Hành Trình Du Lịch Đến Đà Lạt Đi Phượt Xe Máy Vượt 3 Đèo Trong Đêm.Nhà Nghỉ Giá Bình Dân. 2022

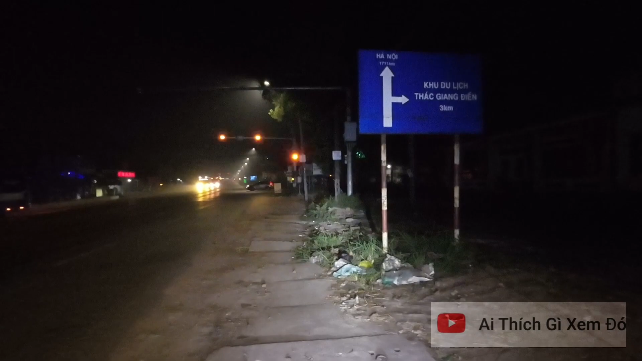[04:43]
Hiện tại bây giờ là 2:06 nha cả nhà. Trên cái thở mình còn 2:06 nè. Đó, mình đang tới ngay chỗ khu du lịch Tháp Giang Điền. Yeah.
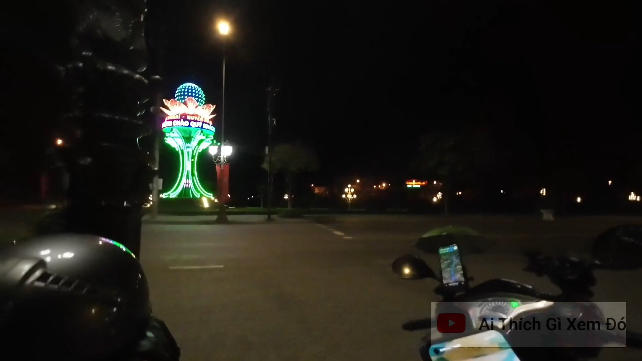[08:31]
là mình đang ở tại Badagui, thị trấn thành phố của Badagui nha cả nhà. Đã quay chia sẻ cho cả nhà được biết luôn,